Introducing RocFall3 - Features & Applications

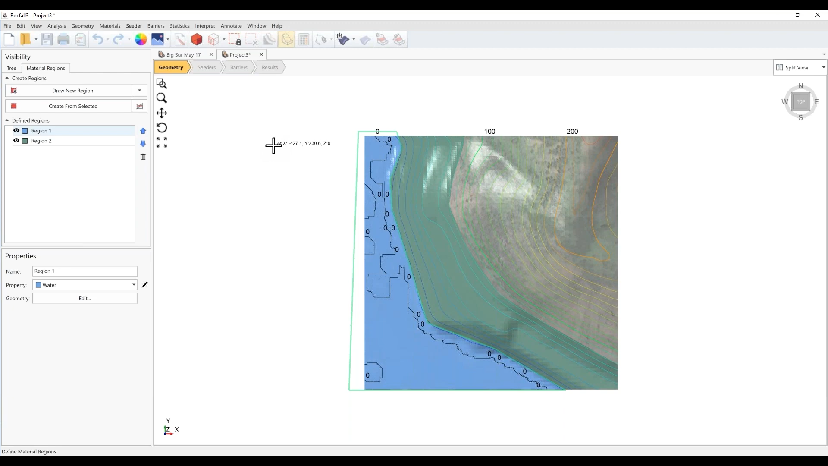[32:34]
So now the water over is overlying the soft region. We are now done with defining material regions. So let's exit this mode and go back to our visibility. Okay. So as you can see from our workflow bar, the next step would be to define seeders. Let's go to define seeder properties. Okay.
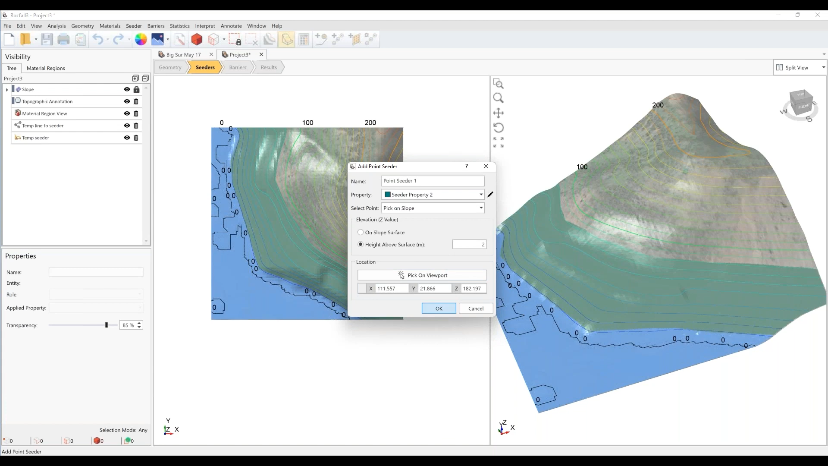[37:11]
Let's say this rock is, the seeder is originating from an elevation of 180. Let's say okay. Next, we can define a line seeder. We can do that through this seeder menu here by adding a line seeder. Or we can use our geometry tools such as drawing a polyline and then converting that to a line seeder.
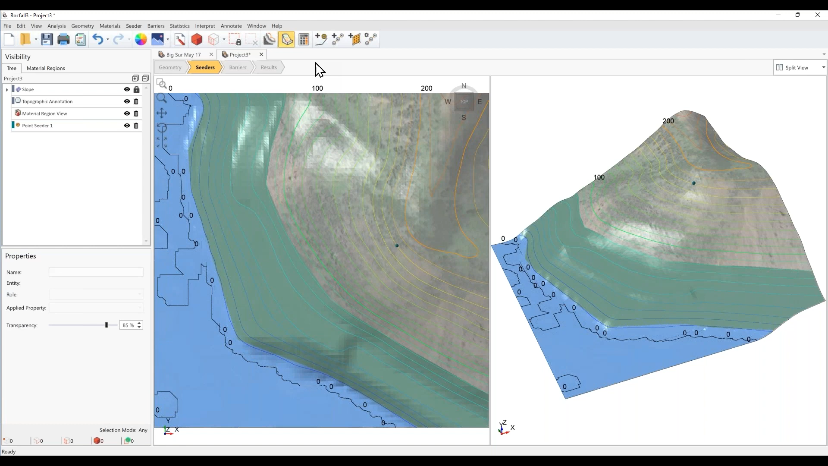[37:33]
So let's do that. Let's go to geometry and then draw a polyline. Now we can trace along an elevation of 120 to get our polyline. Right click. Done.
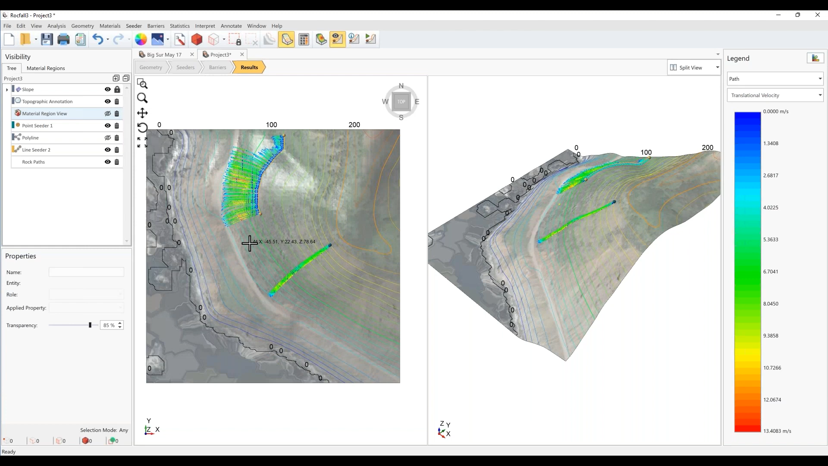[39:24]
So what you're seeing here are the rock paths and the contours are showing the translational velocity. So we have paths in the legend to the right. And then you can, the calculator quantity right now is translational velocity. But you can also check the kinetic energies, bounce heights, run out distance, et cetera.
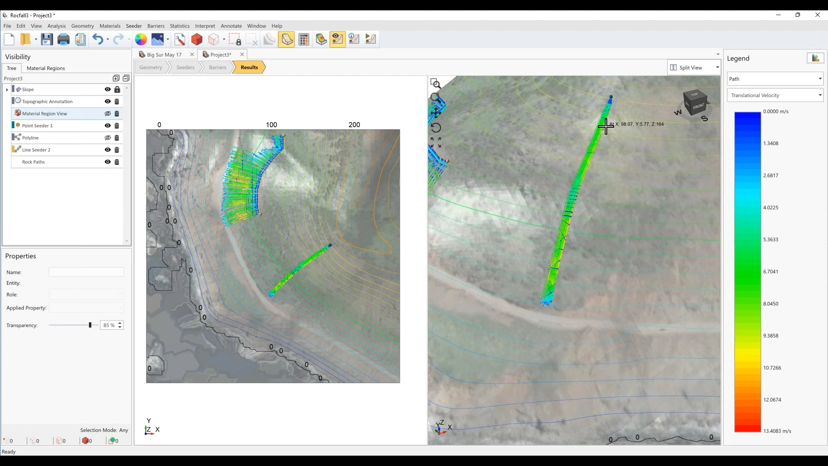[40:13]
So now you can see that there is actually a spread in the rockfall path originating from the point seeder. And that's because we did a, we did specify a normal distribution in the trend with the starting velocity for the seed. Okay. Now we can also view how the rocks are interacting with the surface, such as where they're impacting the slope or where the rock falls are ending. So let's select surface. And then we're now viewing a histogram of the endpoints.
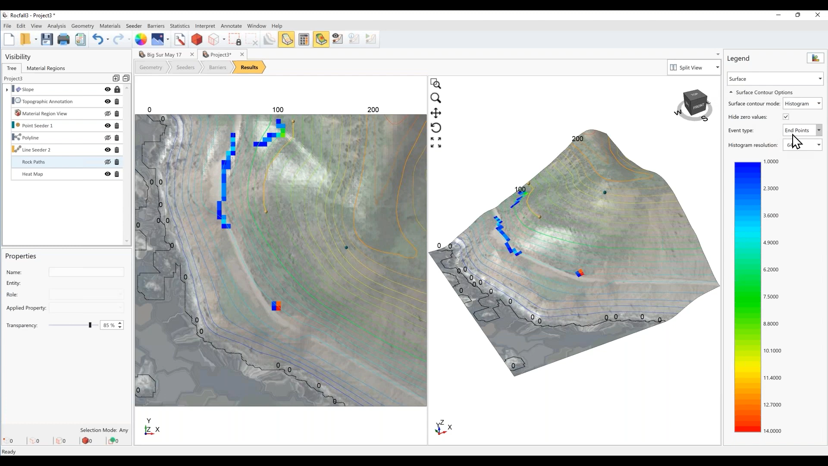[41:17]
So let's turn off the heat maps for now and let's go back to the rock paths.
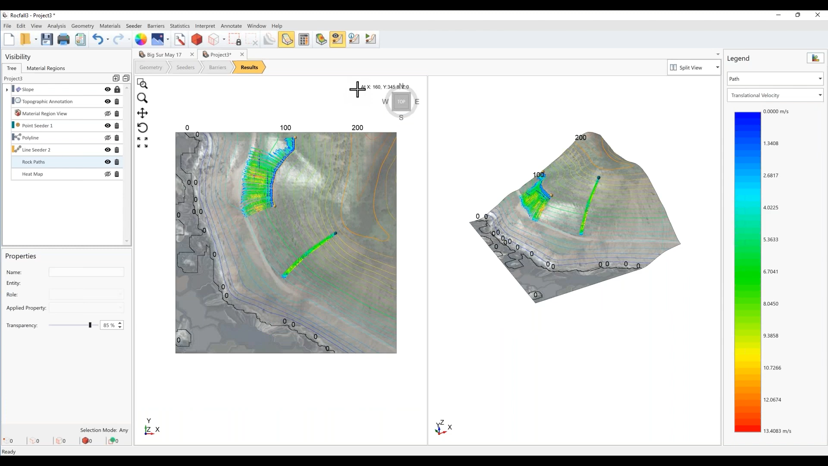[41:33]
So a cool feature in this program is that you can view the animation of all the rock falls. So let's go to animate rocks. And let's just view all the rock falls at the same time. So I'm going to uncheck animate one at a time and then hit play.
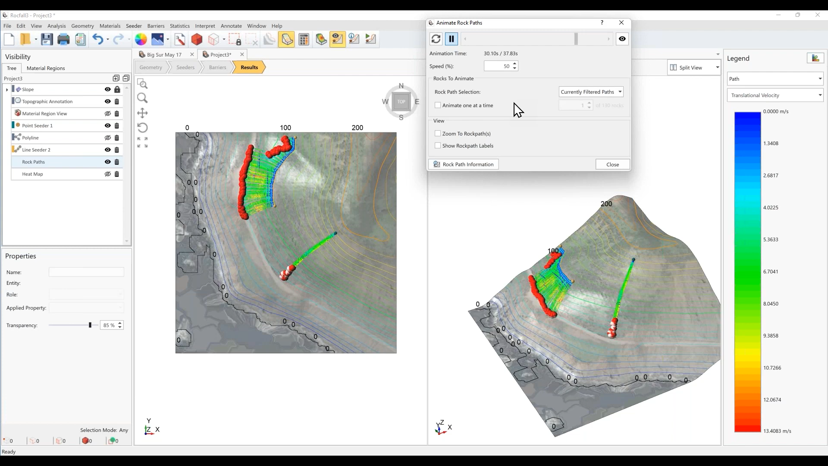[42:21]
while others are rolling down the slope and landing near or on the highway. Let's close this. And we also allow you to view the information for each rock path. So we go to rock path information. So here for each rock fall, you can view the stopping reason, maximum kinetic energy, velocity, etc.
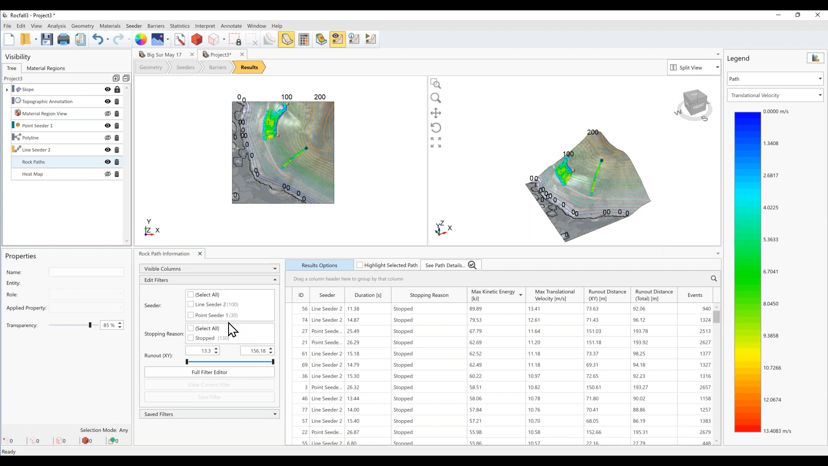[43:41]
We also have filters available. So on the left here, we can edit our filters. So let's say we would only like to view information about rocks from the Twin Cedar. And let's just view all of it. Now you can see the views have been updated. And then we can go back to our path information and say, okay, well, we have been, these have already been sorted by maximum kinetic energy. Let's select this path and view which one it is. So we select it and then highlight selected.
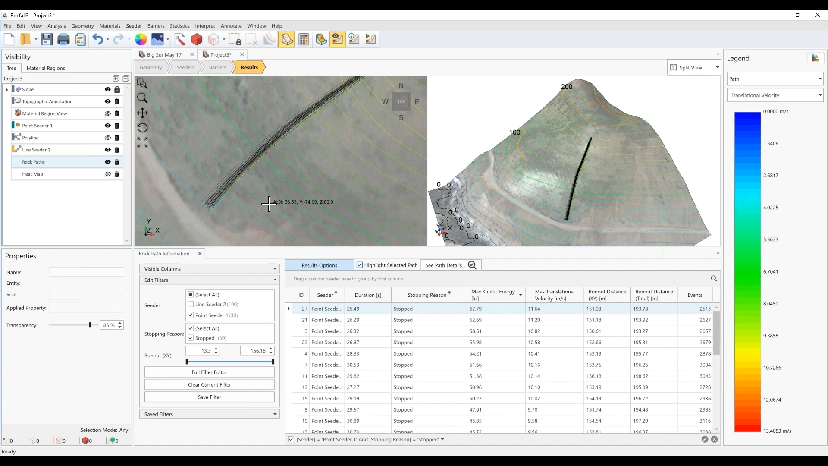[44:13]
And the view has been updated to show you the path that has a maximum kinetic energy. And you can do this for run out distance, velocity, etc.
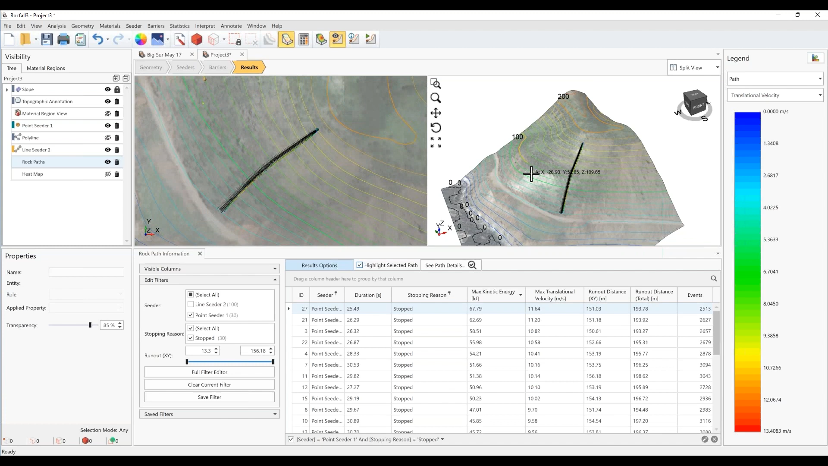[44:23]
Okay, so now let's go back and put in some barriers. Let's go to barriers. Define barrier properties. And we have two ways of doing this. First is for a custom model type. And the capacity can be either infinite or a custom value can be entered for the capacity.
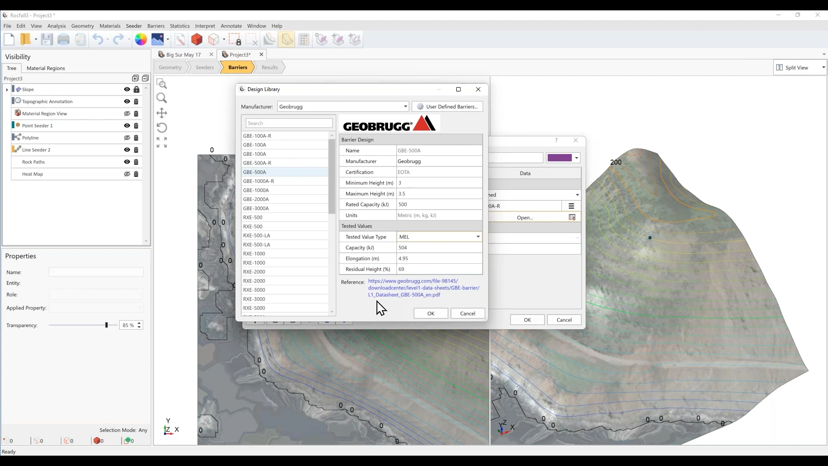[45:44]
you can choose to use capacity values from either the MEL or SEL test types. And at the very bottom here, we provide a link to the original specification sheet. So let's just use a barrier. Let's choose this one. And let's just call this barrier property one.
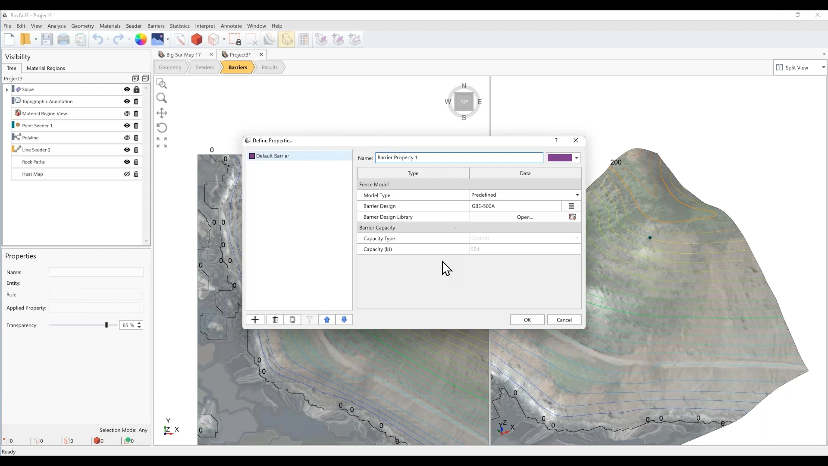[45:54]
Okay. Now we add barriers much like how we add line seeders. We are using barrier property one. We do need to define a height. So let's just use, let's say three meters. And then we can add these points on the view.